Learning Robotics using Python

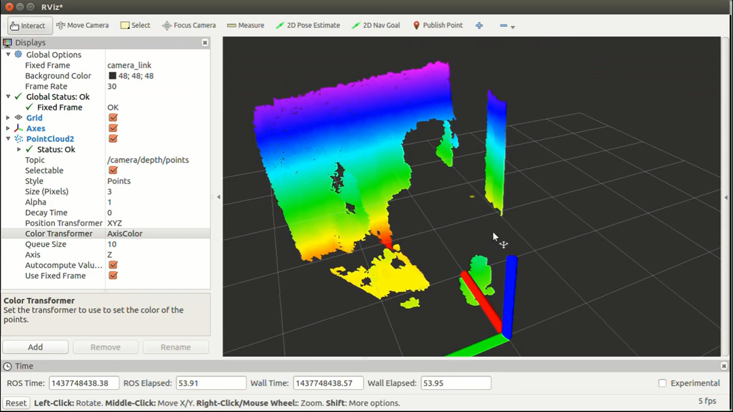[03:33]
Here, we are converting point cloud data from Kinect to laser scanner equivalent.
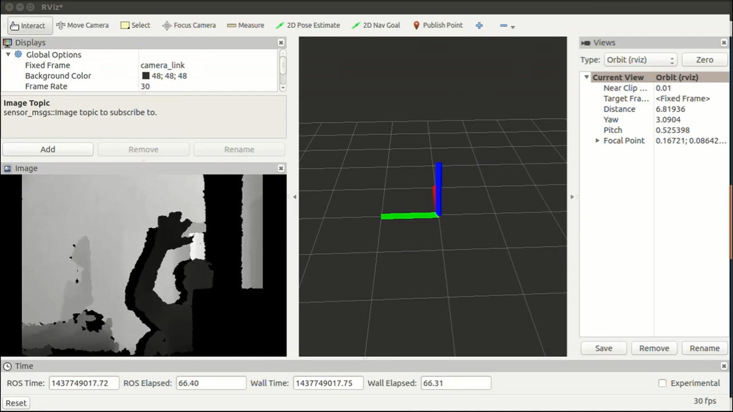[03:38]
Thus, we can avoid the expensive laser scanner and reduce the cost of the entire robot.